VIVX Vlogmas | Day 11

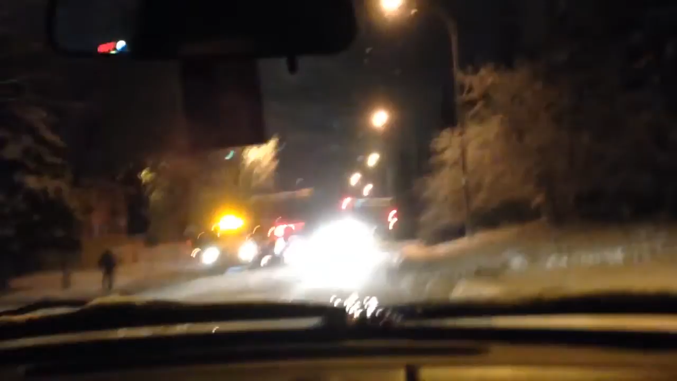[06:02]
Winter sucks. It's because people go too fast thinking they're okay with their winter tires and their all-wheel drive. Yep. Is it just two cars this time? Well, the one in the front looks more damaged than the one in the back.